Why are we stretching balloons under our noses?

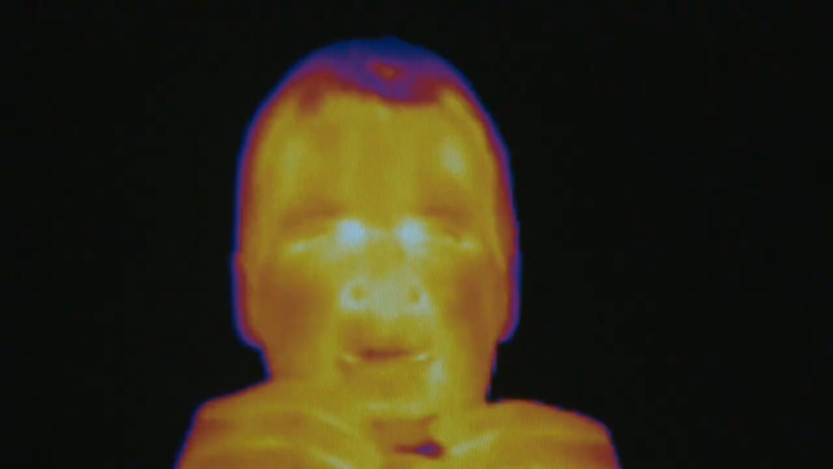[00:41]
It's complex work, but you can show it with a simple experiment and a thermal camera.
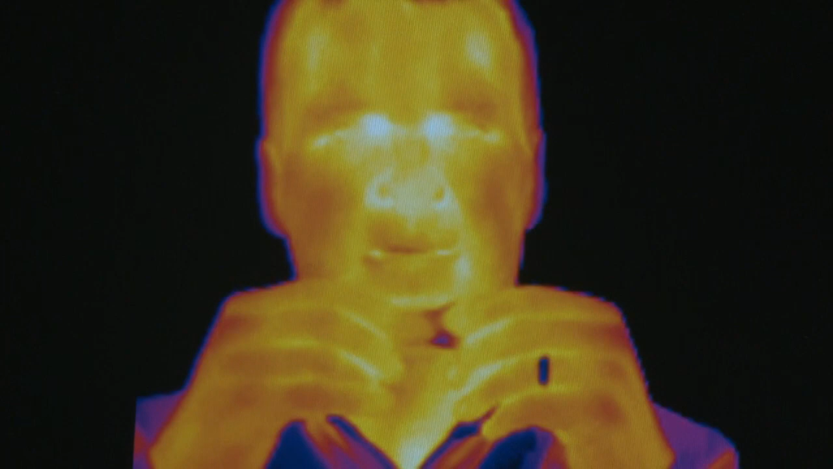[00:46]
Like with a balloon, if you expand the new materials quickly, they go white, which means hot.
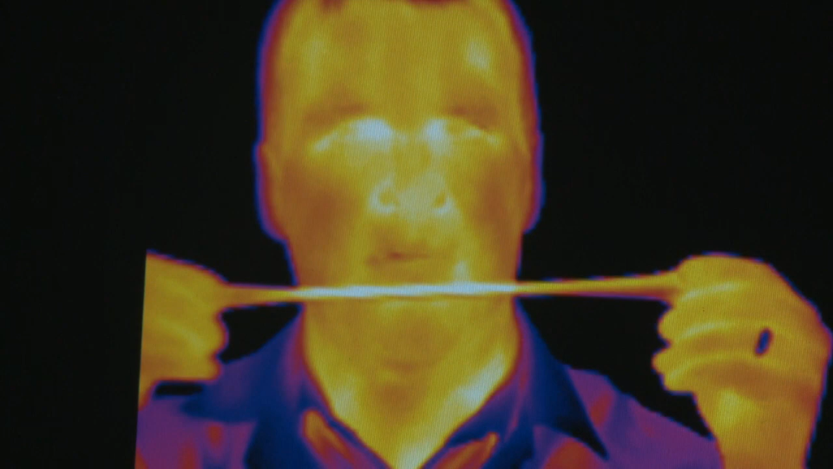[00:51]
Squash them quickly, and they go black, which means cold.